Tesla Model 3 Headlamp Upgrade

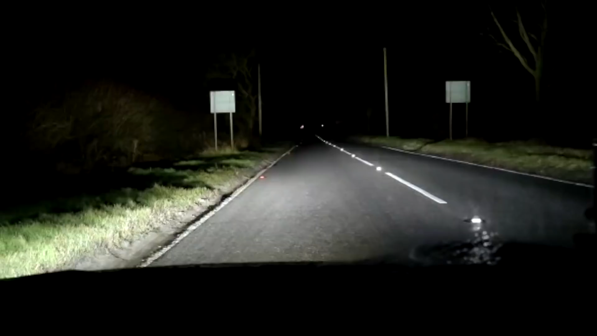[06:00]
very good and here are those results from nighttime driving I have slowed this clip down so that you can see the difference between the Tesla's standard high beam and that of the light bar that we've since fitted so here that is the Tesla high beam and that is the light bar I think we can all agree there is a huge difference this is a good upgrade these clips here they're filmed at normal speed so no enhancements or anything like that this is just raw video and again